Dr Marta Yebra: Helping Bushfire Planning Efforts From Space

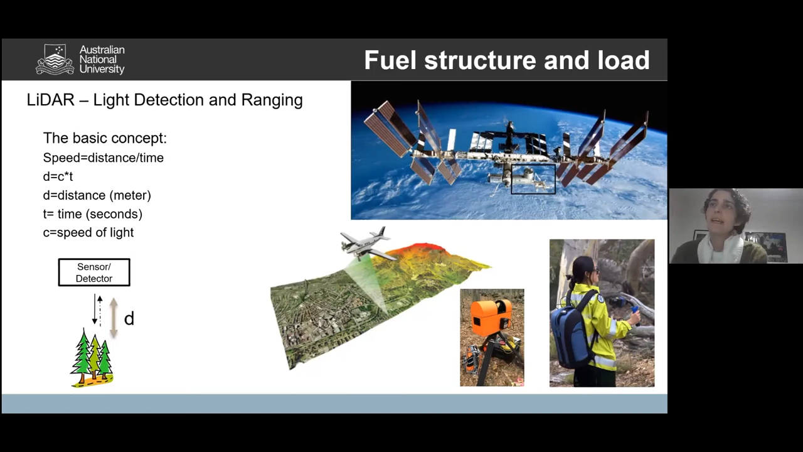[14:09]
With the recent launch of, for example, the JEDI mission, that is a NASA mission on board of the International Space Station.